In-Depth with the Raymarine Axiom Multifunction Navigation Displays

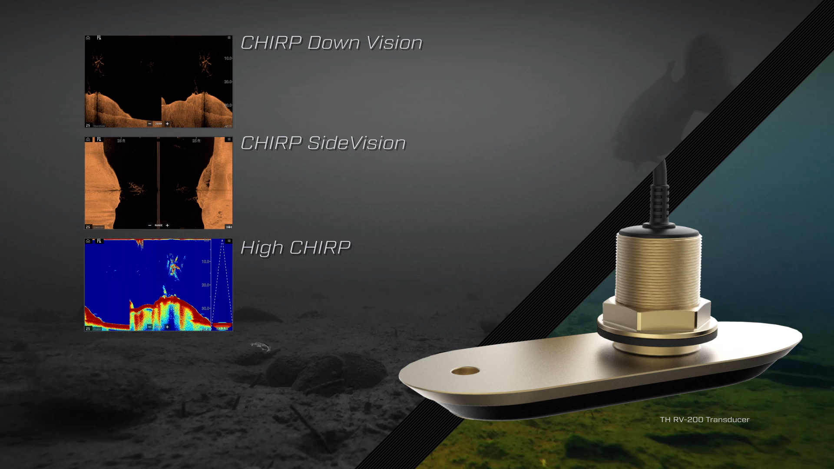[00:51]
conventional sonar and Raymarine's revolutionary Real Vision 3D sonar into a single wide-spectrum chirp transducer. You'll see fish and structures in dramatic, true-to-life detail.
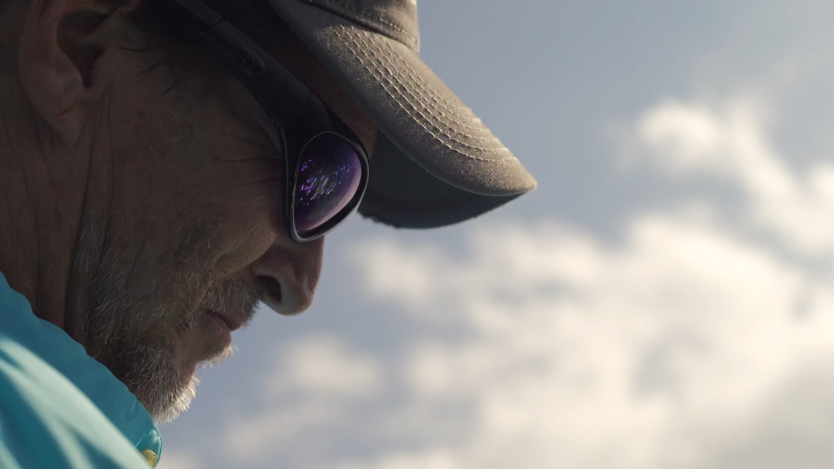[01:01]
And with the benefit of active gyro stabilization,
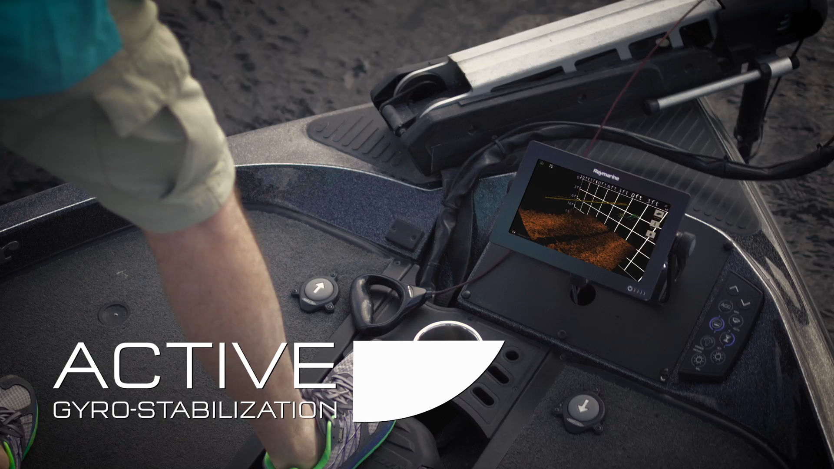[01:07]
Axiom delivers the best 3D underwater imaging anywhere.
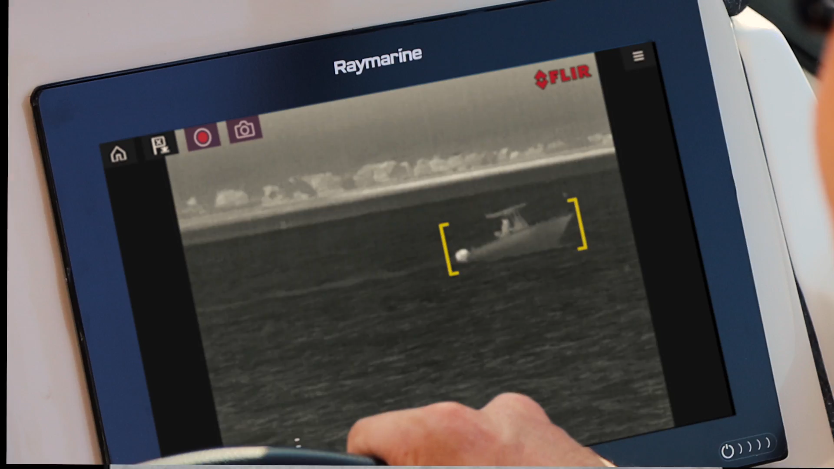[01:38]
FLIR video analytics send automatic alerts when objects appear, keeping you and your passengers safe.